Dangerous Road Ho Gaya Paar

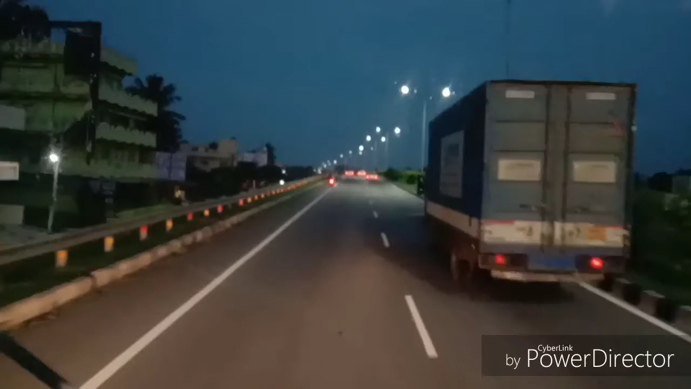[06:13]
जो सुन्दरता बढ़ा रहे हैं रोड की उपर लाइटे लगी है गजब नजारा है दोस्तो